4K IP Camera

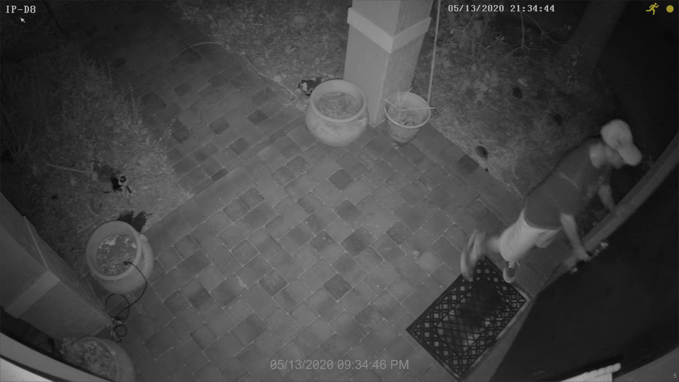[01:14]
There is no light at my front door right now. The illumination that you see being cast is being done by the camera's infrared LEDs.
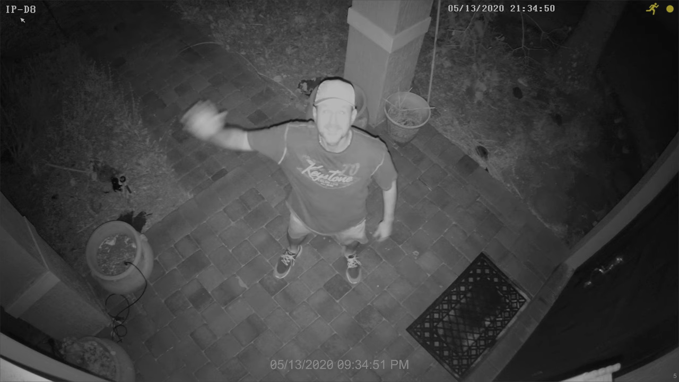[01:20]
Here's some additional information about this camera.